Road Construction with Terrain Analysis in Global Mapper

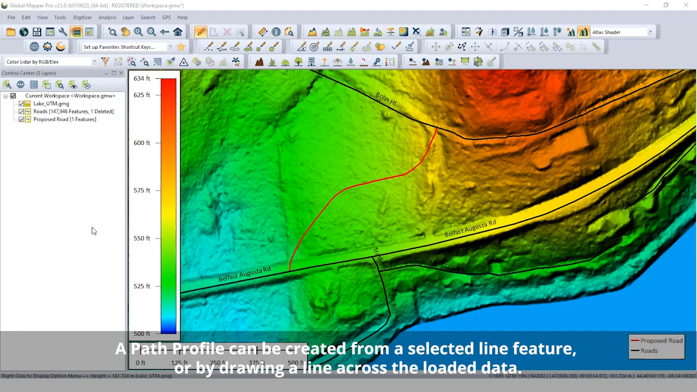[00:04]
Starting with a 3D line feature representing the proposed road, the path profile tool is used to view the terrain along this path.
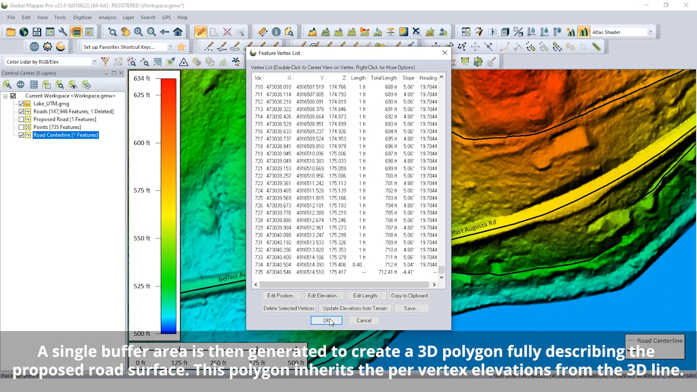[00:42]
This polygon inherits the per-vertex elevations from the 3D line. To create the new road surface as a gridded elevation layer, the Calculate Flattened Site Plan tool is used. This creates a model of the new road surface and calculates the cut and fill volumes to accomplish this surface from the original terrain.
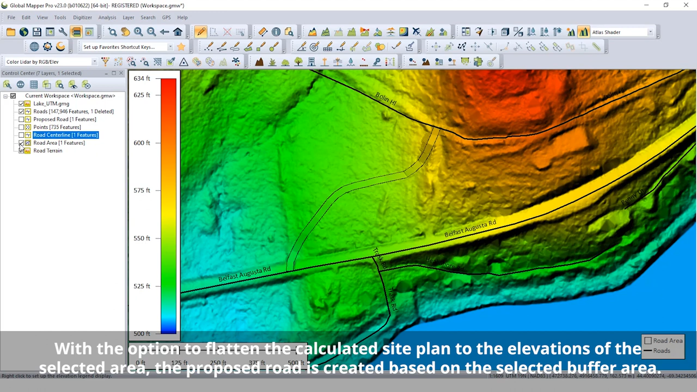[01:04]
The path profile tool and the perpendicular profiles can then be used to explore the new flattened road surface model.